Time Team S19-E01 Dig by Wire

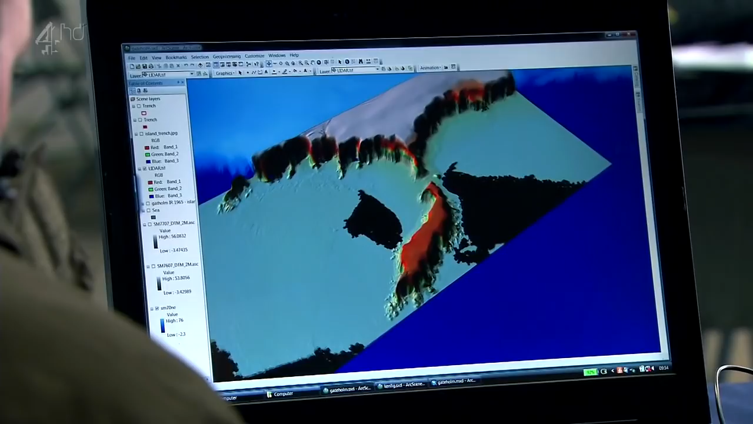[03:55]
It shoots points to the ground, so we can actually see a 3D map.
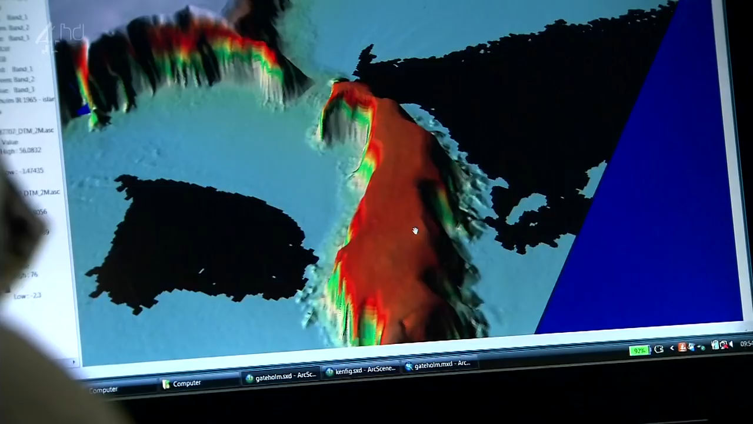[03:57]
That is bringing out some bits and pieces, isn't it?
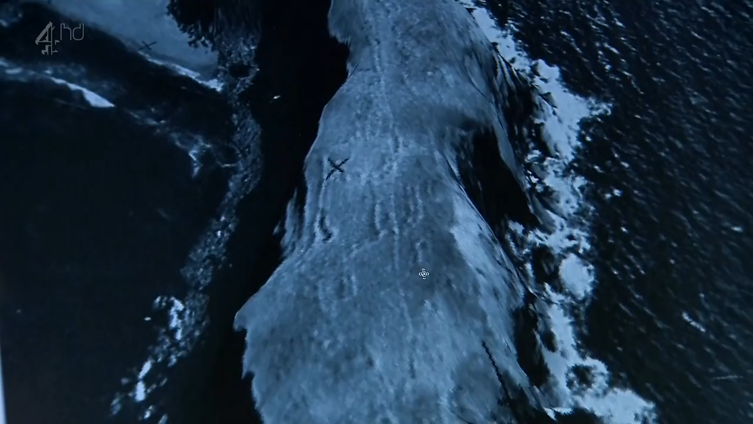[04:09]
Certainly from this, they're not just lumps and bumps.
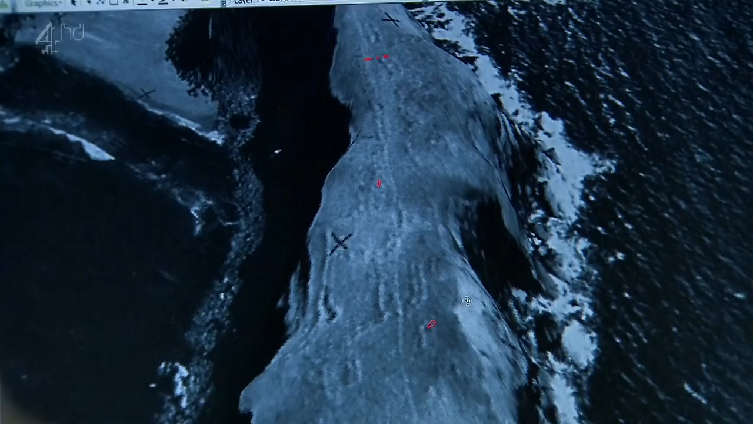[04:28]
So at some point in history,
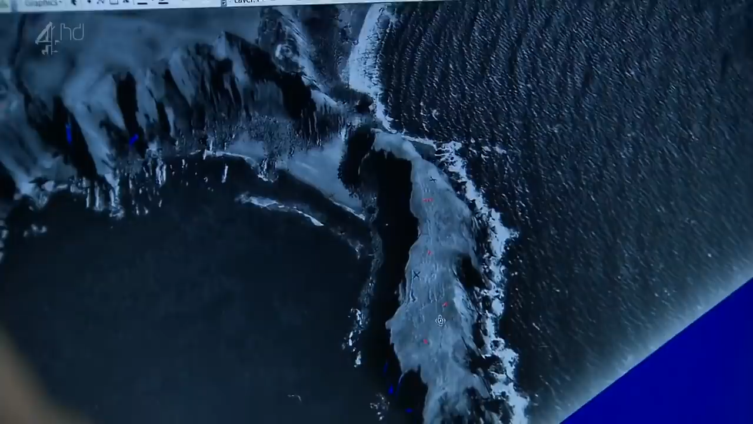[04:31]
human activity left traces all over this small rock.